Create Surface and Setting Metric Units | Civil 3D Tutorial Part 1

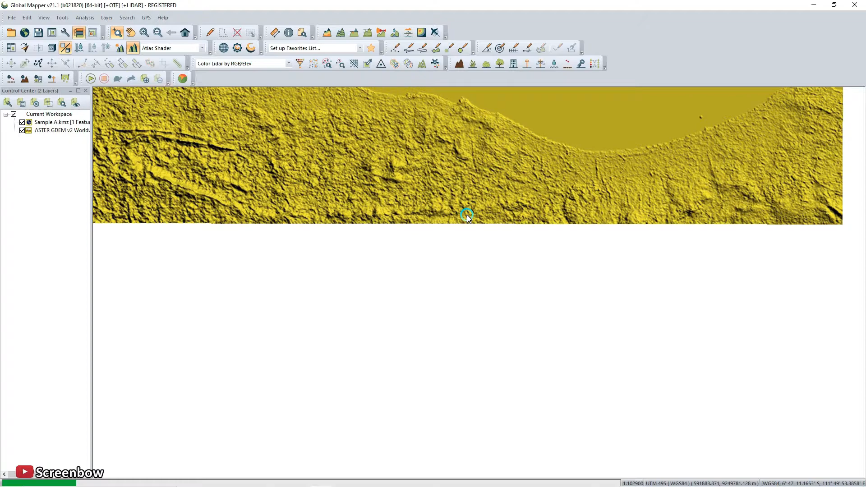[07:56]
yep this is download from master i'm using atlas shader i change with the color rank shader
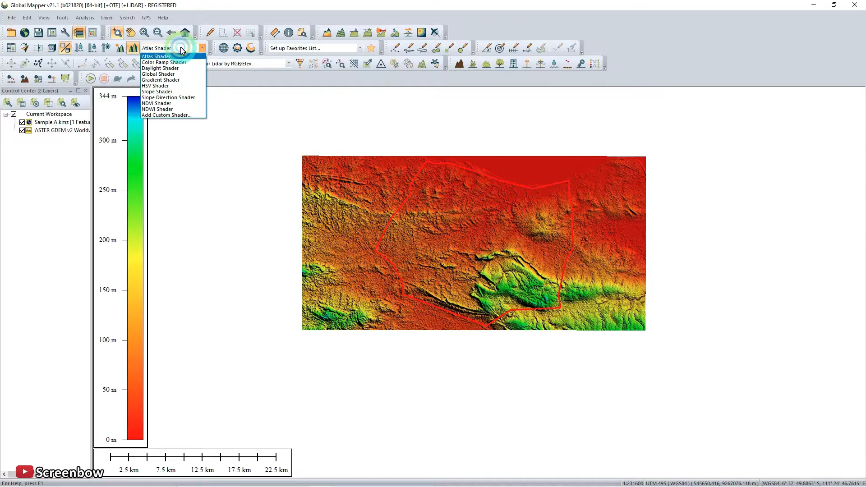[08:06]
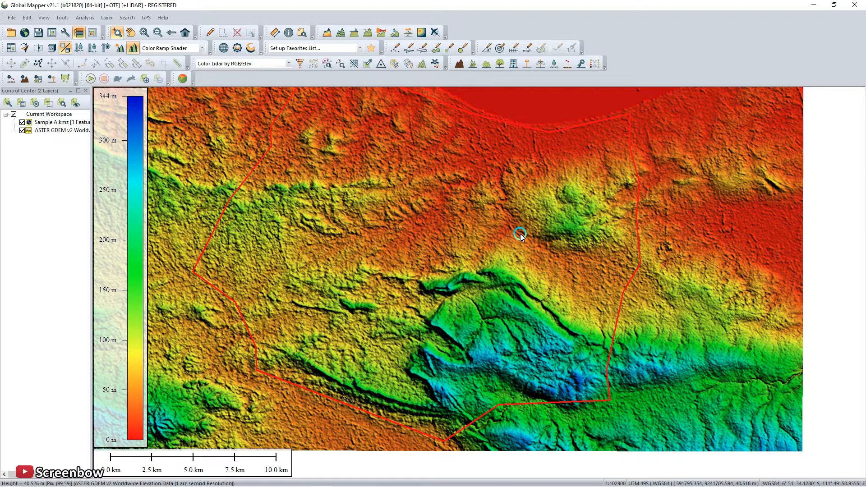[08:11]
just turn on off the layer we are showing the boundary now go to the analysis
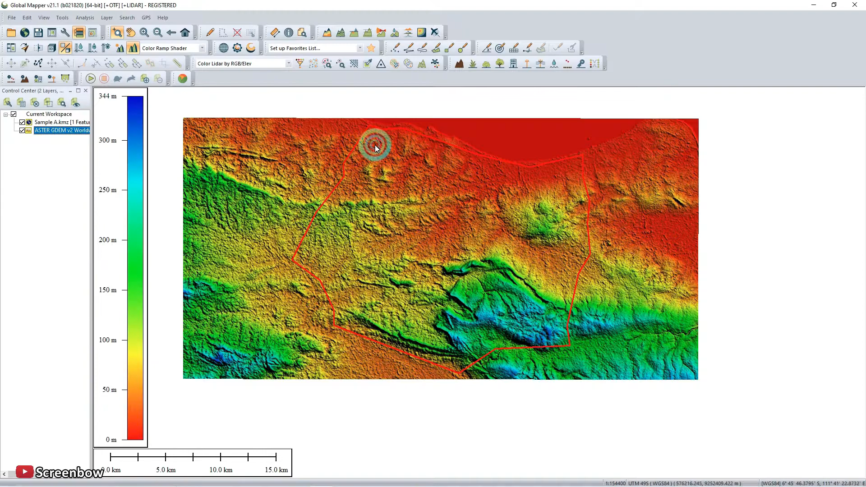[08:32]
we will check the counter data generate counters from terrain grid
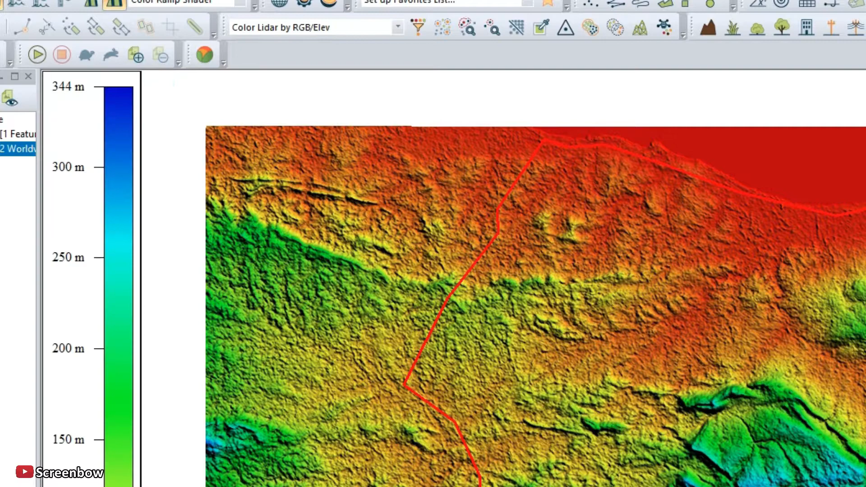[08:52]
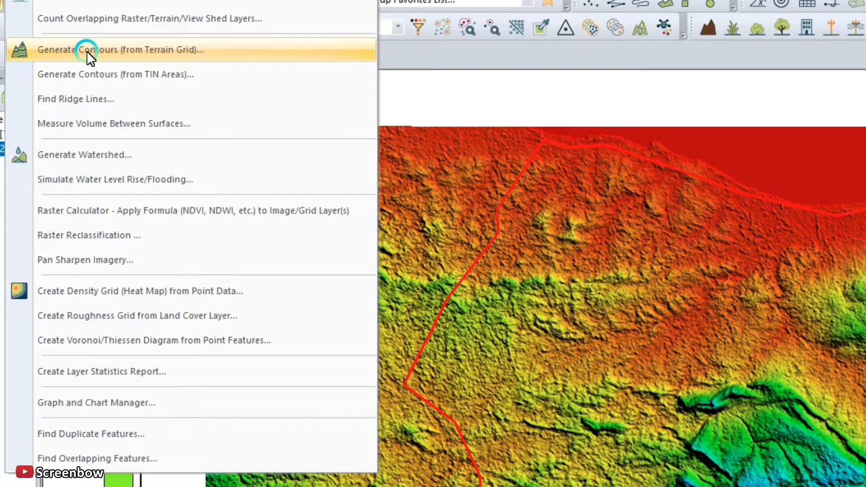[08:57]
yeah i use me not contour i make one and measure counter counters 5
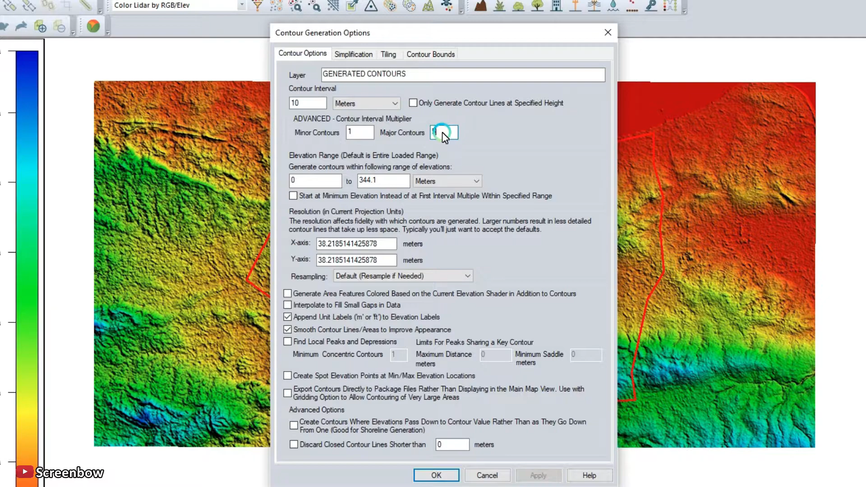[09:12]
in counter option that's only
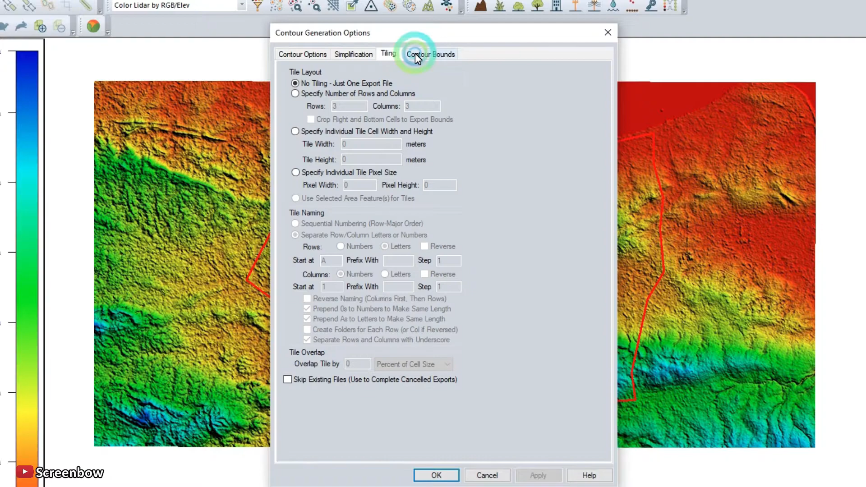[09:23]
counter bound i want to draw a box tangular
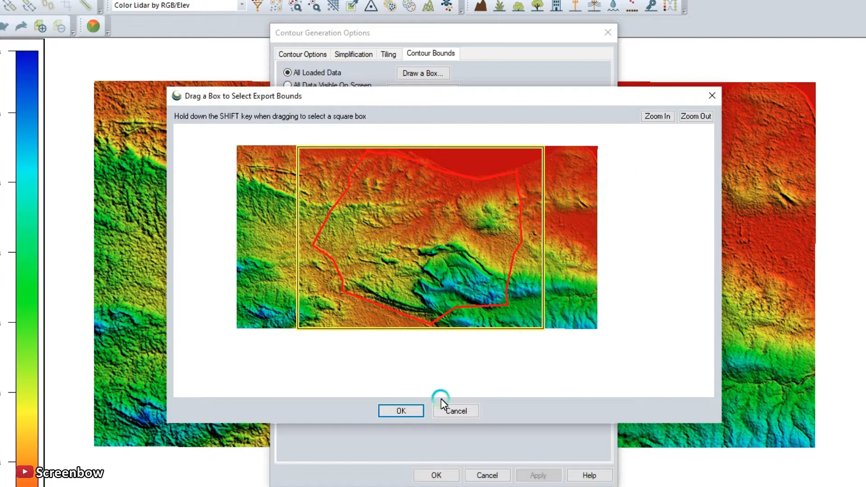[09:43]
smack smack smack smack area smack then okay
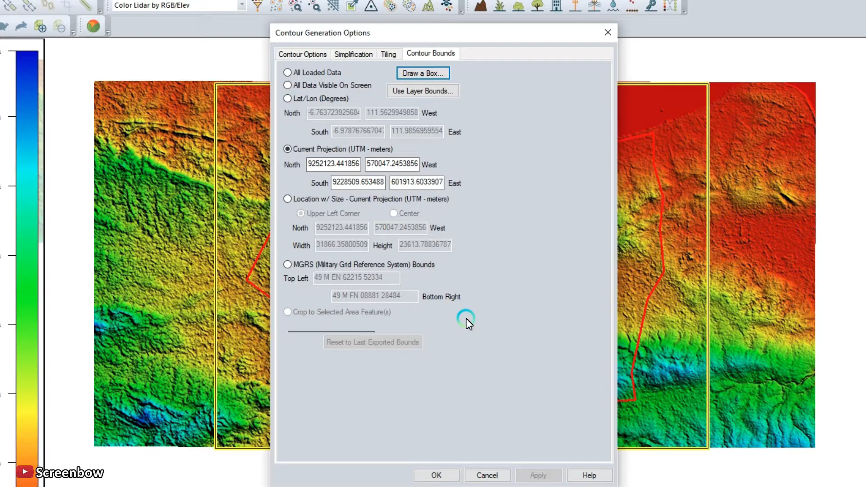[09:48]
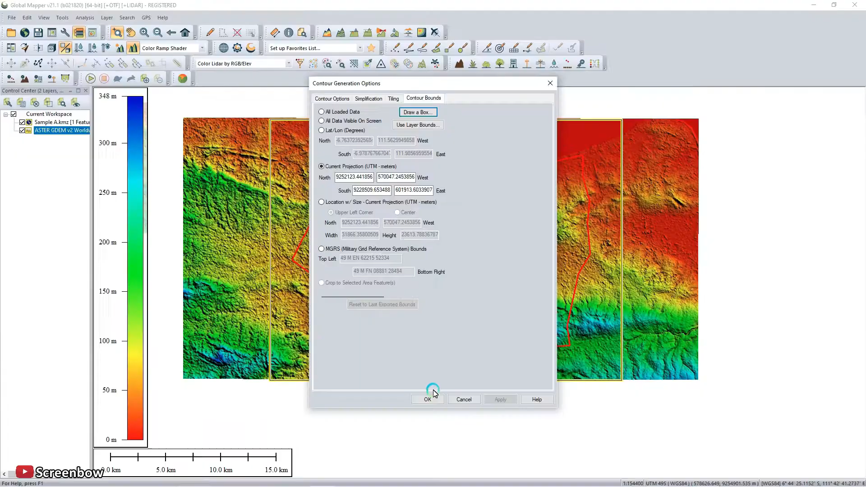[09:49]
that's it of the atlas shader